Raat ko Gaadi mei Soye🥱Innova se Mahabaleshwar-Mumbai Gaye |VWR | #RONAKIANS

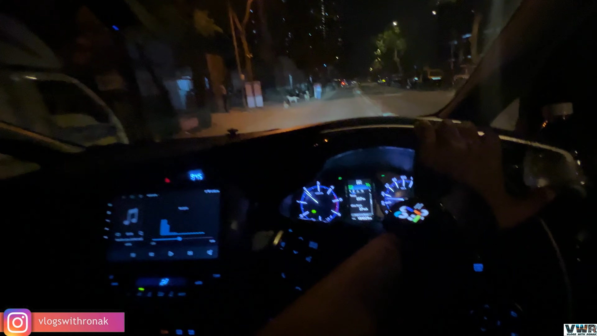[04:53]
कांदिवली ईस्ट एंड भाई अभी बहुत ट्रैफिक मिलने वाला है। कहाँ पे? एक जंक्शन है यहाँ पे हाईवे पकड़ने के लिए भाई, वो एक ही रूट जाए और कोई रूट ही नहीं जाने के लिए भाई, और बहुत ट्रैफिक मिलता है।
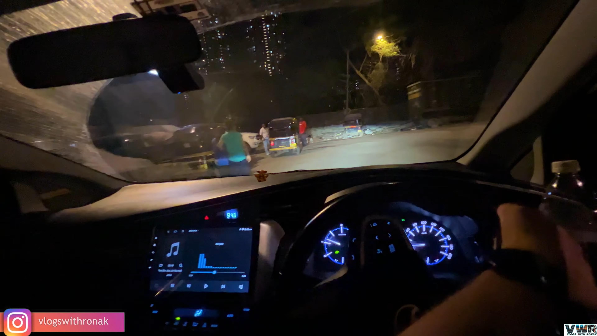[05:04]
अभी आया ना तो मेरा हम लोग कम से कम 20 से 25 मिनट वहाँ पे हम लोग को रुकना पड़ा था भाई, इतना ट्रैफिक जाम है।